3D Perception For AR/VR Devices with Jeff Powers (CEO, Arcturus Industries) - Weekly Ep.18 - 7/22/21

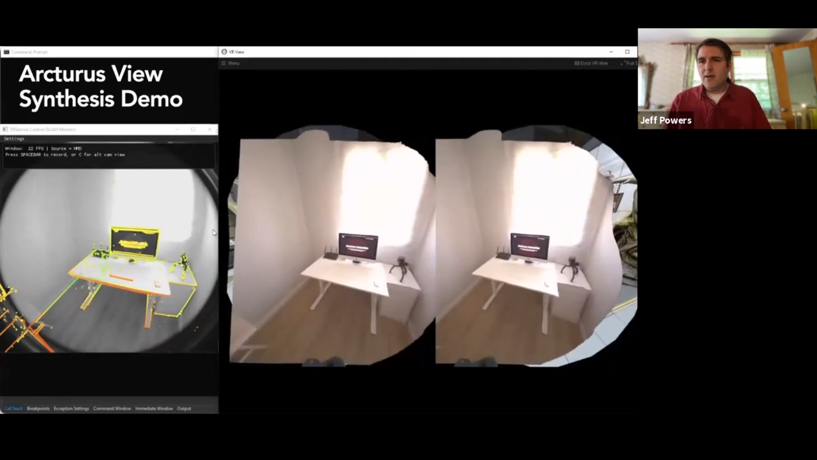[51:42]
um i think towards the end of this clip we we switched to like an edge detect mode where we render the edges instead of the camera view and you can actually blend the vr and ar together for vr and real world together it's really cool wait for that
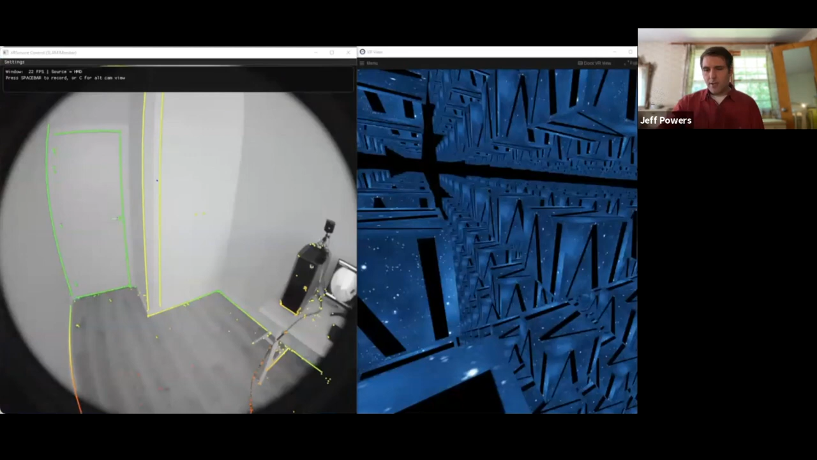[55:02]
so i'll just show a couple clips of that so here we are um mapping